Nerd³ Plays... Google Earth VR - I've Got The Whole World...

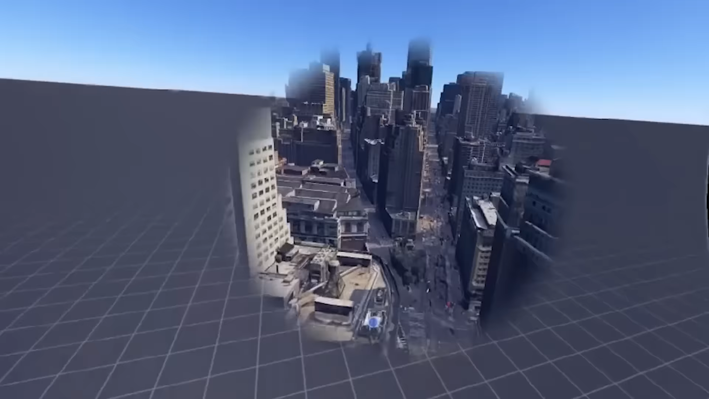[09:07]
I know it's like a triangle-y shape, but no, there should be more adverts than that, surely.
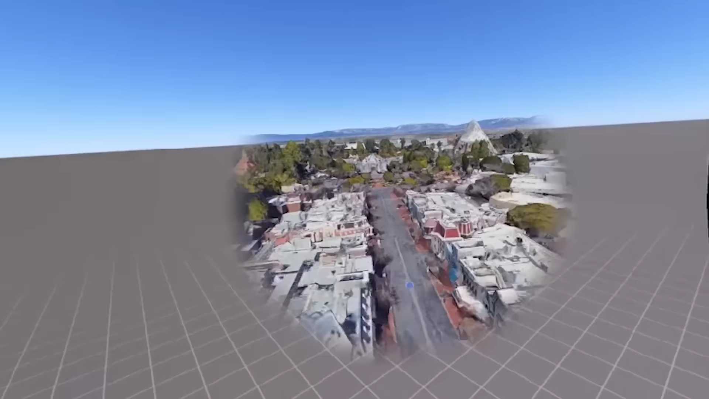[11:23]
I do like that this does look like a bit like a post-apocalyptic wasteland version of Disneyland, but it all kind of does.
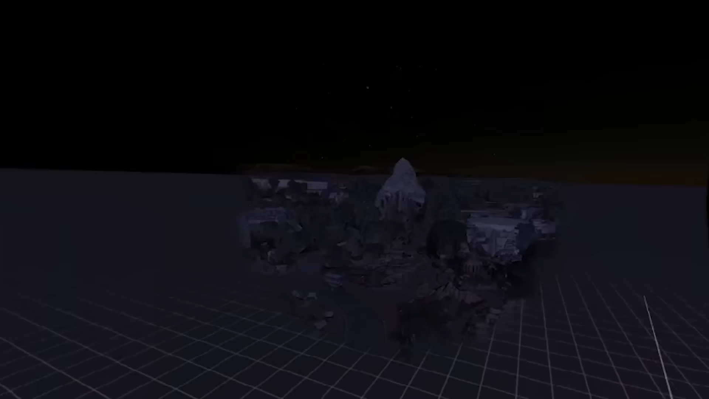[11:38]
If you want to visit at night where there's creepily no lights on because all the humans are dead, you can do that as well.
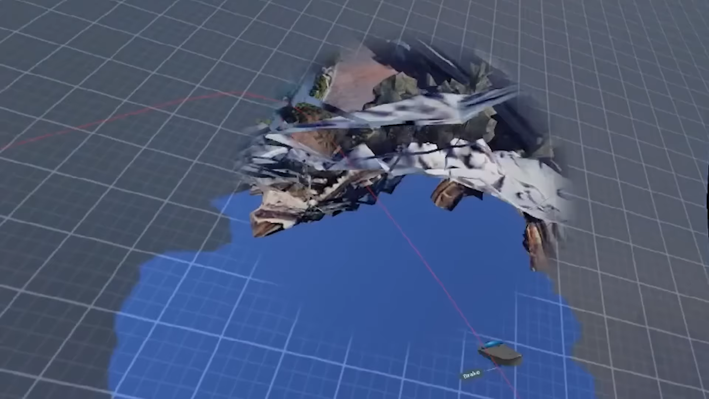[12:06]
So this is how big that mountain is. Ooh, climbing, climbing.
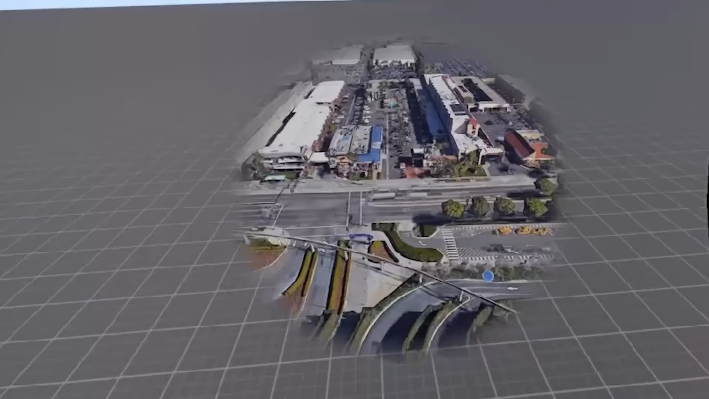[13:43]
In fact, I can probably work out how to get back to VidCon because it was just down the road and then off to the side, wasn't it? It was in some sort of centre thing. Oh my god, there's a big divot. Was that me? Or was it this place? I can't remember. I walked over and then there was a big centre of something.
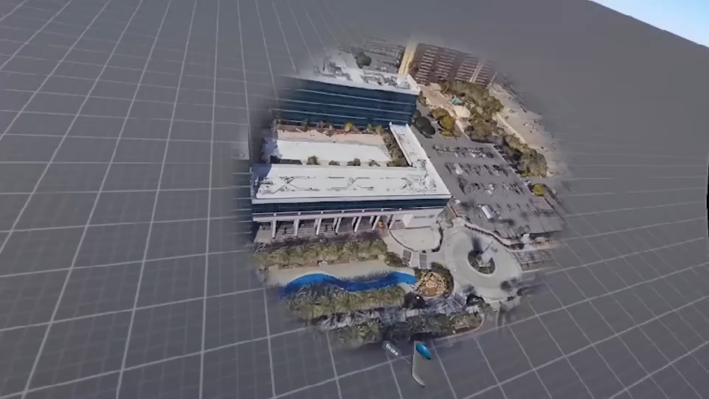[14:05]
Actually, I've been here. The only place in America I've really been to. And it looked kind of like this, actually, apart from the fact the trees looked a little less diseased.
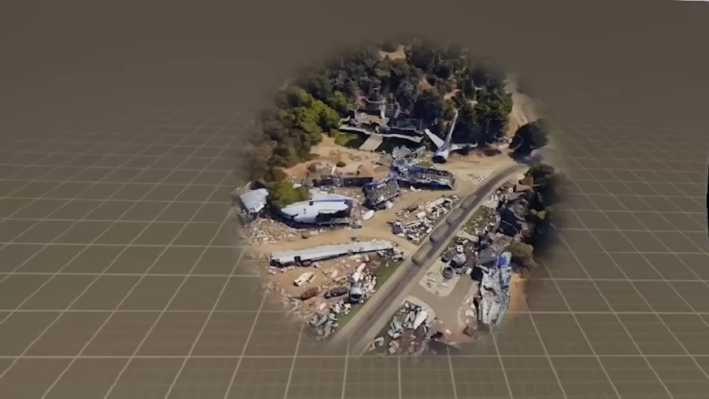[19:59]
I found Michael Bay's lot! Right, let's get out of America and go somewhere a little bit different.
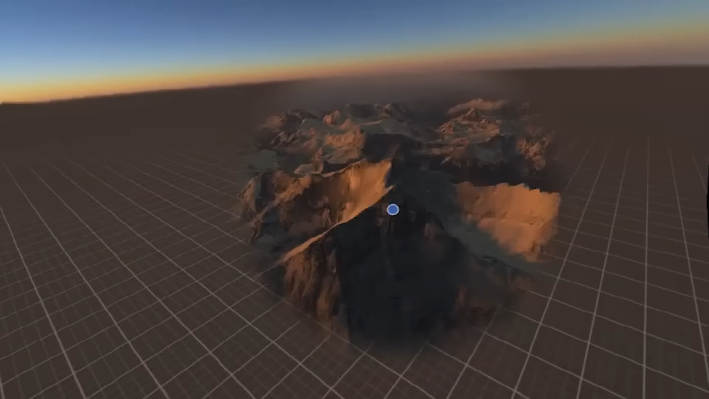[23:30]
Hey, Mount Everest. You're my friend. Oh, who's the cute little tallest mountain in the world? You! Actually, if I keep doing that, I'll knock it off and it won't be anymore.
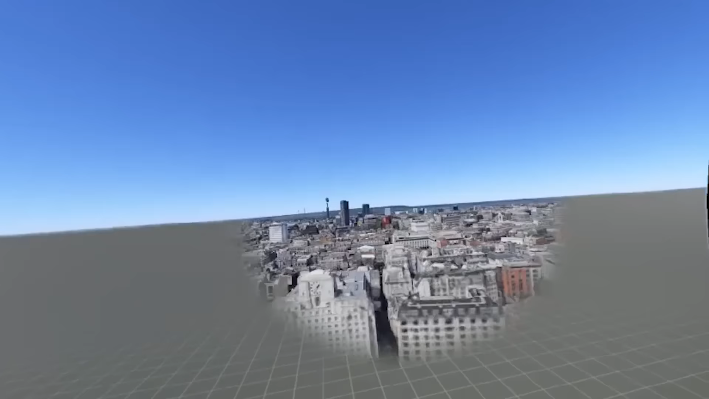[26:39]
Yeah, fuck it, let's go over here. St. Paul's Cathedral is, there it is, St.
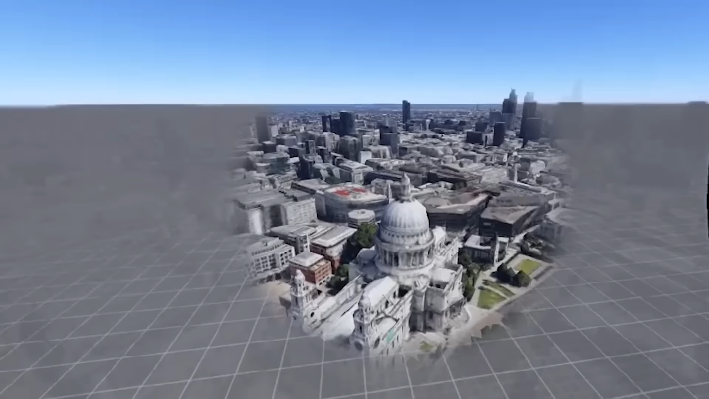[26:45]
Paul's Cathedral, which is it's featured in the background of almost every shot of every TV thing. Actually, let's stand in this building here.
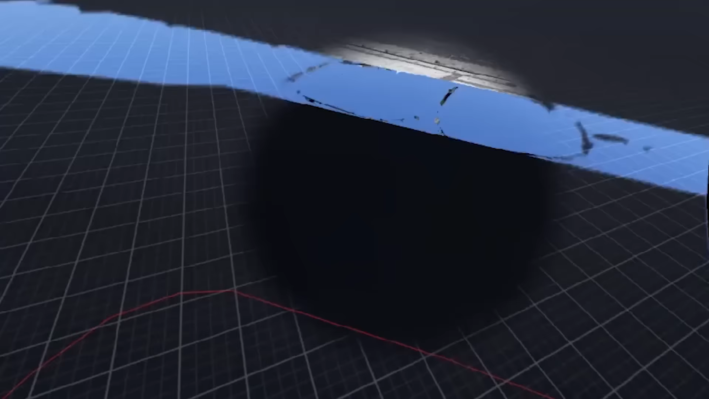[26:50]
Up a little, up a little, up a little. That's a nice building to get some views from.
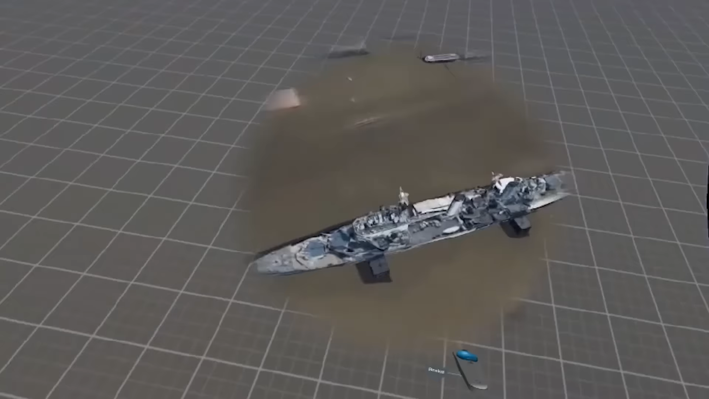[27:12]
HMS Belfast down here, which is a very large boat that we keep just here in case somebody over there fucks us off.
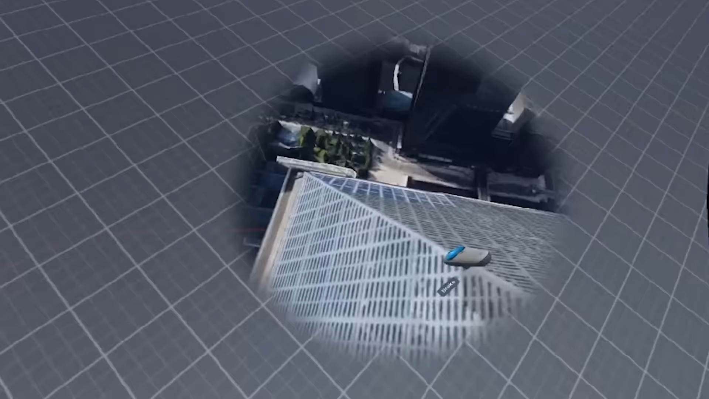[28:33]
which I can now stand on the roof of and have a look around. HSBC building, City building, Barclays, these are all the banks and bastards, this is where we like to keep them all.